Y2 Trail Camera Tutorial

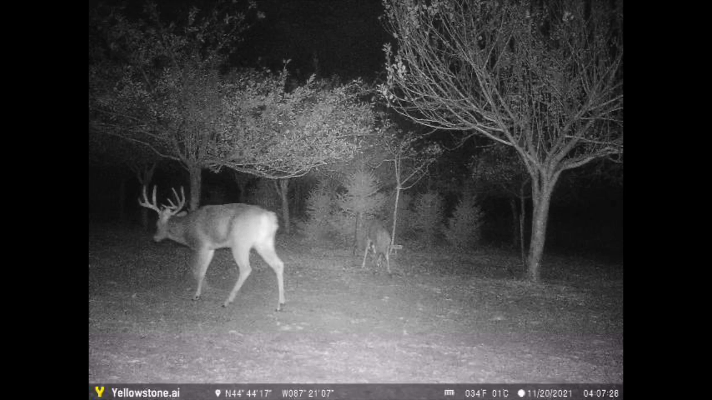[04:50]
Night pictures will be brighter if you have foliage or structure directly behind your target.
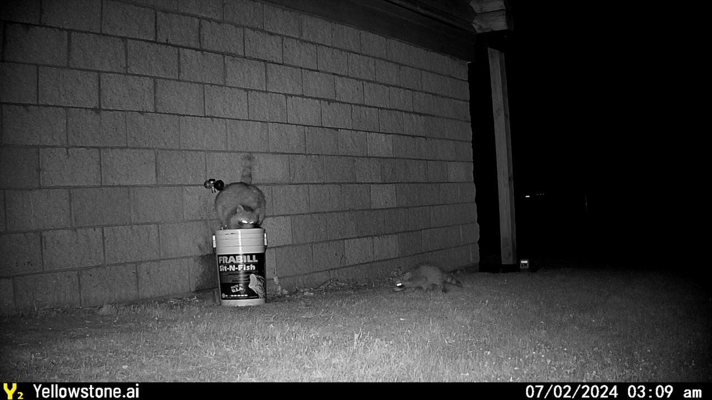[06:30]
your camera will initially send a 3-second low-resolution snippet with no audio. Then, if there's something interesting in that 3-second video, you can request the full 10-second HD video.